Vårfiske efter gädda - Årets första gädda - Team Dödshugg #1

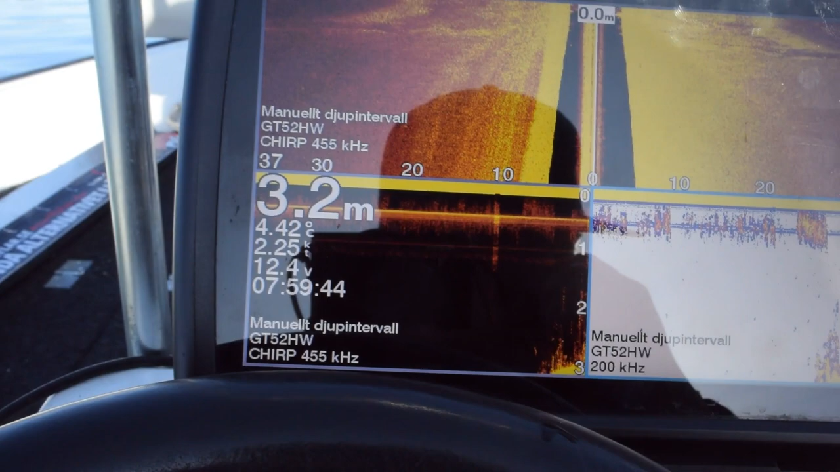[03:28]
On screen: depth 3.2 m
Oj, vart lite bra. Vi gör så här då.
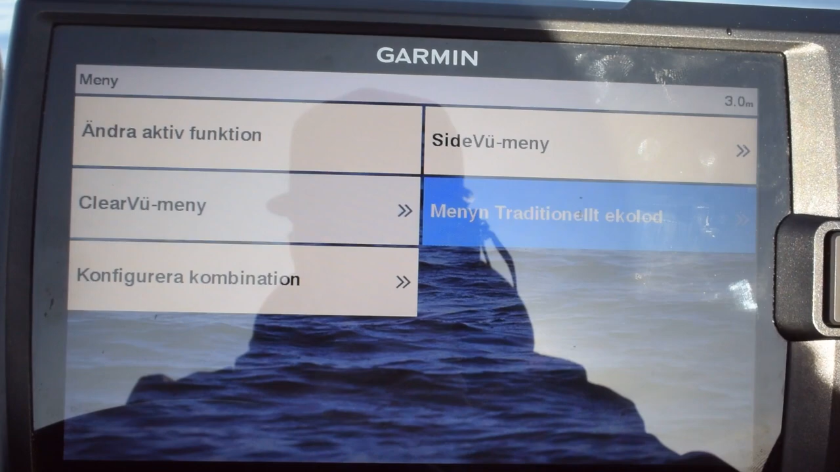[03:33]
Djupintervall.
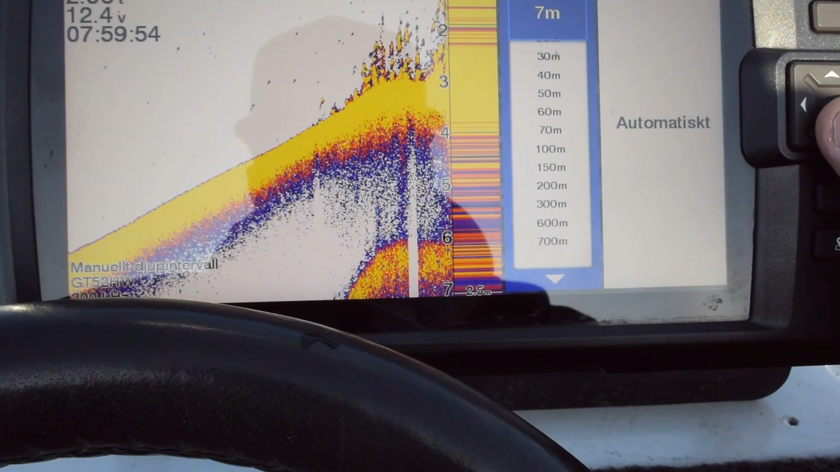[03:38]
Så kan vi ta.
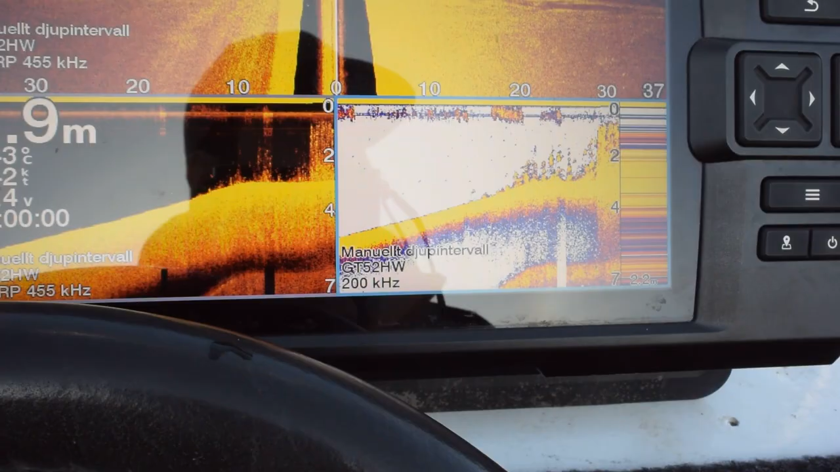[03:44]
Här har vi lite gräs med. Vilket djup var det bara?
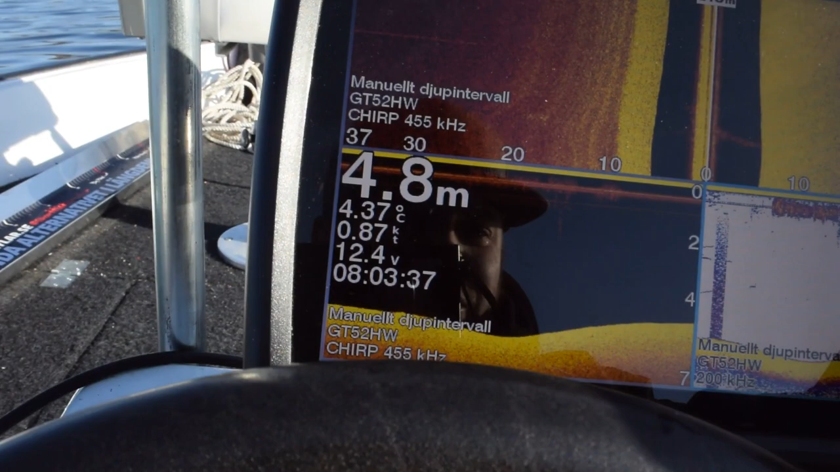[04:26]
On screen: depth 4.8 m, water 4.37°C, speed 0.87 kn
Ja, men då får jag med lite här nu när jag zoomar ut.
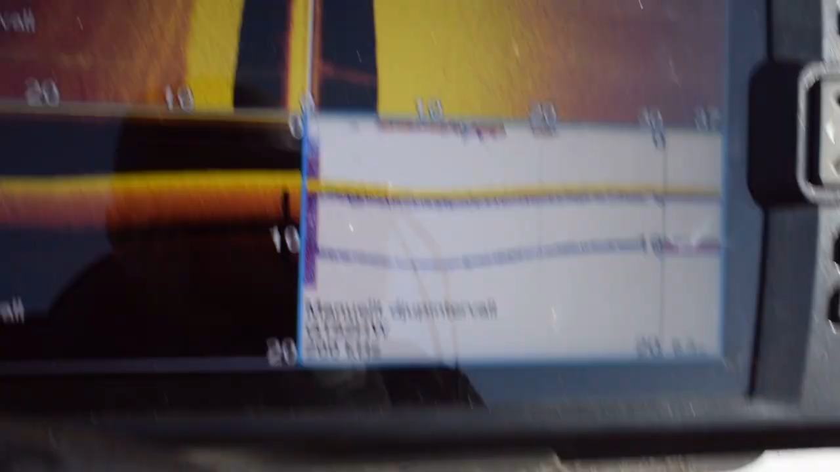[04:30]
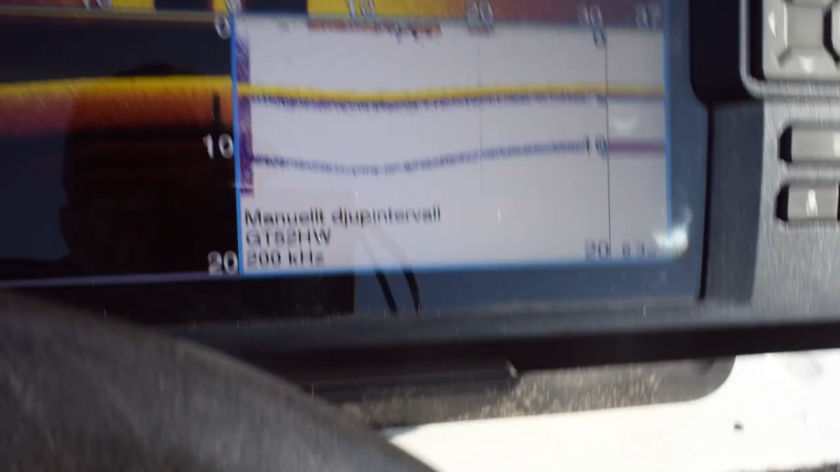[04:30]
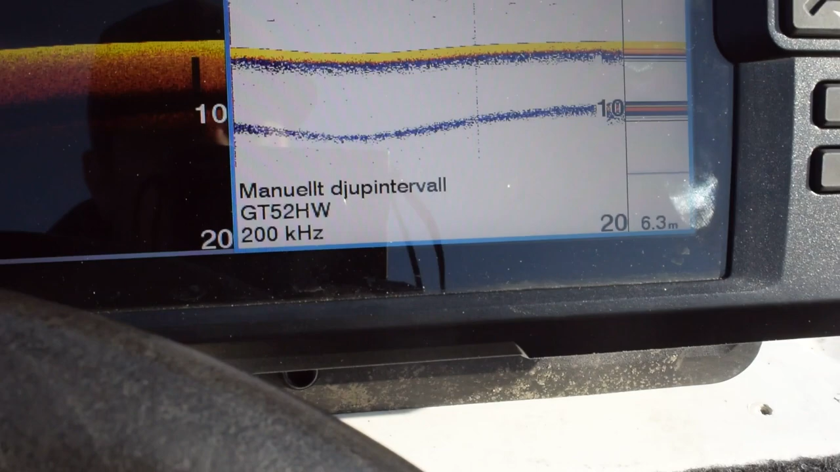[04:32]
Ja, nu gick det ju bra igen och mycket bättre med när jag körde på det. Ja. Men det har ju gått dig det på 200.